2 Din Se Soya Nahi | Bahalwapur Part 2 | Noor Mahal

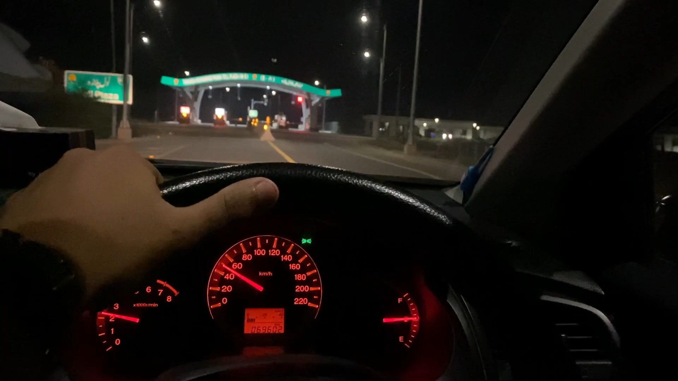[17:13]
ओके ये हैं तरंडा मोहम्मद पन्ना टूल प्लाजा, यार इधर से जल्दी जल्दी चढ़ते हैं मोटरवे को, निकलिए यार घर नू, आगे 1.5 घंटा लगेगा, फिर सीधा गुड्डू।
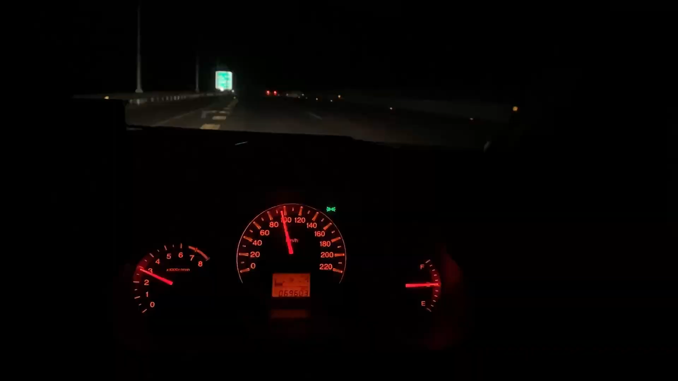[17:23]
चढ़ गए हैं मोटरवे पे रहीम यार खान, 107 किलोमीटर बस इंशाल्लाह 1.5 घंटे में। यार ये पीछे वाले बंदे को ज़रा हैवी वाली हुई है, इसको करते हैं इलाज, ये भी को डाली वाले का इलाज करते हैं,
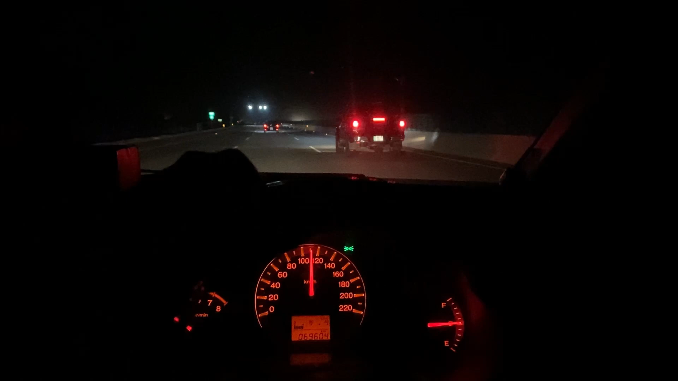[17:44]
चलो थोड़ा बहुत देखो यार इंजॉय करो भी, छोटी गाड़ियों को समझते ही नहीं है, देखना अभी भाई 150 पहुंच गई है भाई, चेक करो जी वीको डाला छुट्टी, चेक करो यार फ्रेश मांडा।